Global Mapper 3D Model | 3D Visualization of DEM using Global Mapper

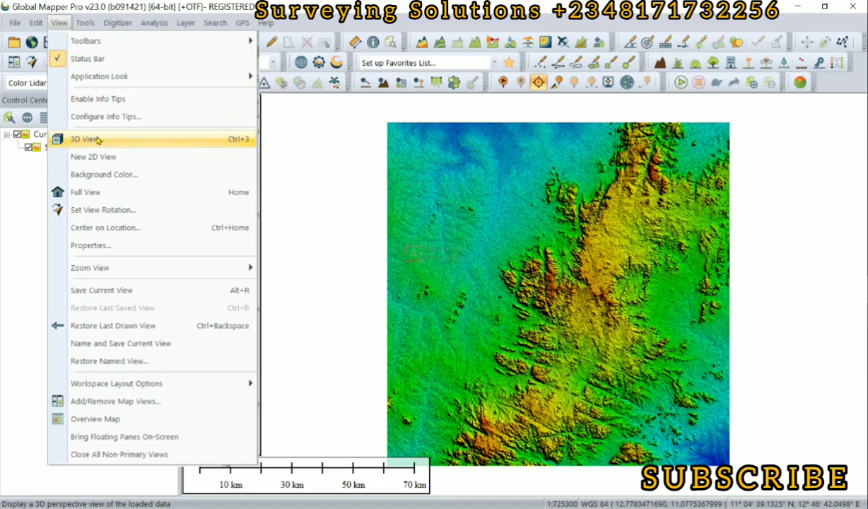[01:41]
now on 3d view we can actually toggle it around you know there are different um view positions the top south
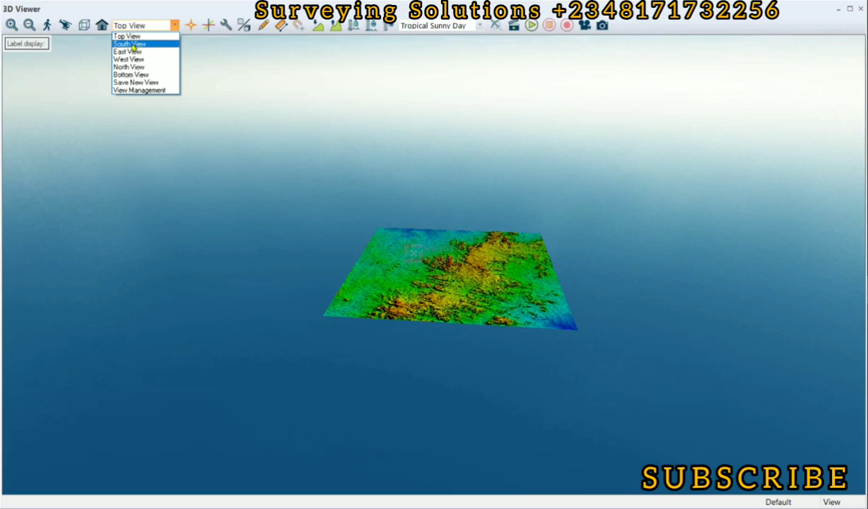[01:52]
east west and rest of that so basically you can just click on each of them to see
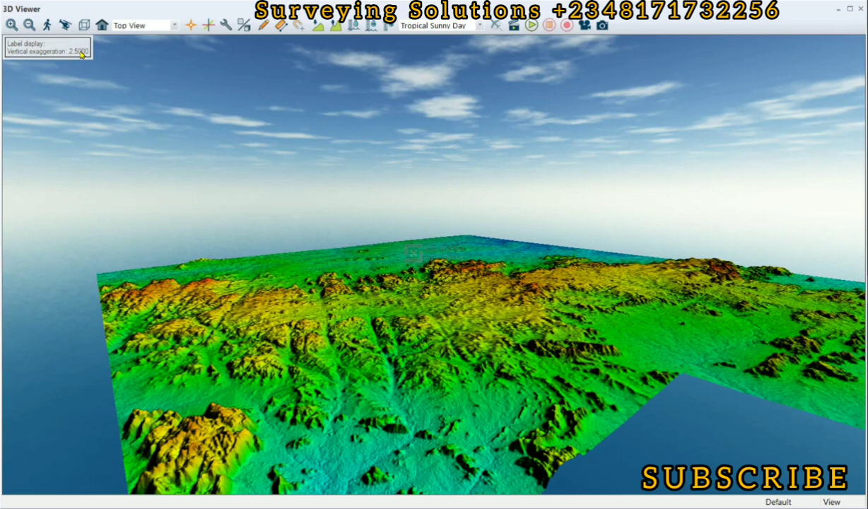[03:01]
so let's see if we can take it to something around 6 or there about or maybe even 10 that will give us a better perspective of how it is although there's a caveat that you don't take it to maybe a very high value that it distorts what the the visualization because the exaggeration only helps in what
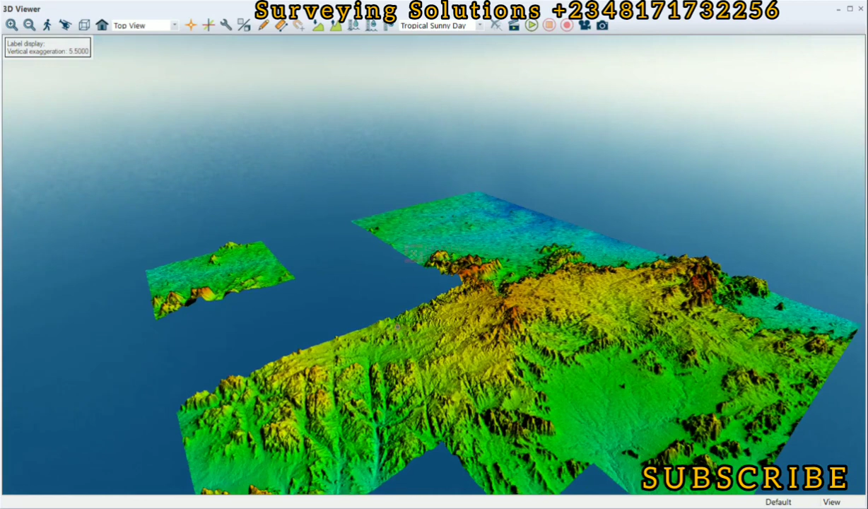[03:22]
individualization it does not add or increase to the elevation value right good so now you need to strike a balance so that um while you are using the
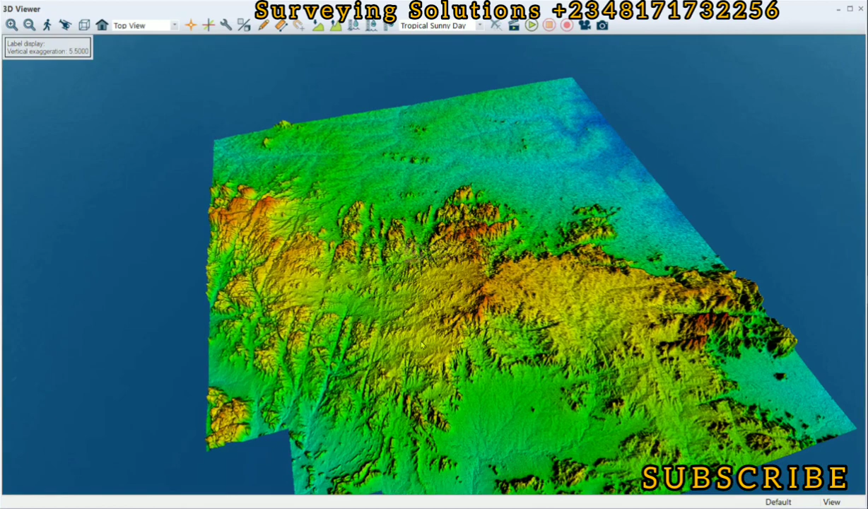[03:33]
while you are using the exaggeration feature you don't distort what how you visualize your digital elevation model so so far we have seen that yes you know at the initial point we could only view we could view our terrain as to its way a plane surface now we can view our terrain scene somewhat some high points and some low points so if maybe you have generated a dem that you know add some valleys or maybe some